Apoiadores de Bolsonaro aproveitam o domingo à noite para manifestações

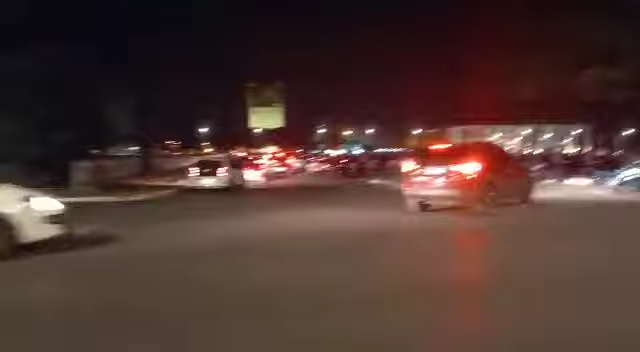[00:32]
Aqui são pessoas que vêm do Distrito Federal, de fora.